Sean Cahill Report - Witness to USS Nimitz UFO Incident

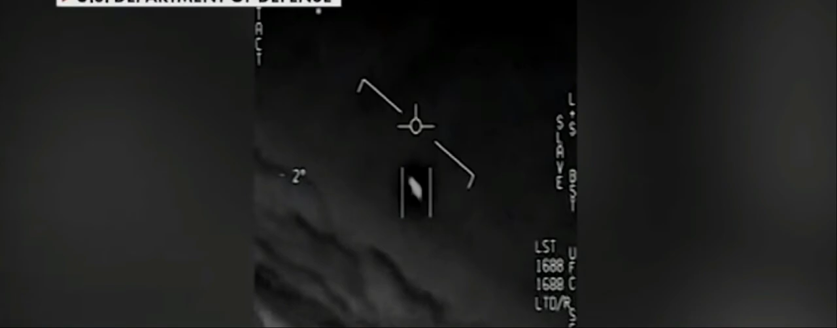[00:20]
Our next guest was on board the USS Princeton off the Southern California
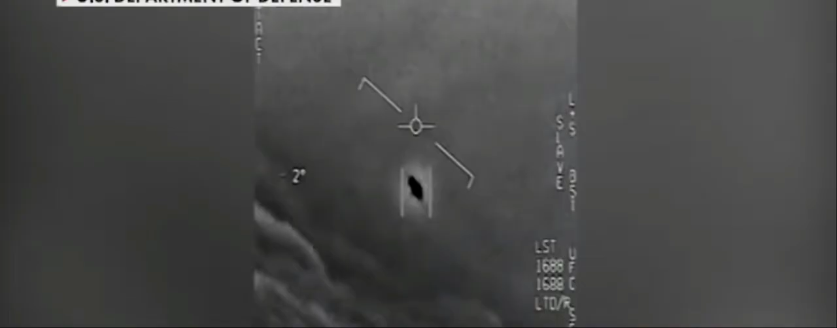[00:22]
coast in 2004 when he witnessed this tic-tac shaped object flying through the air. Sean Cahill joins us now.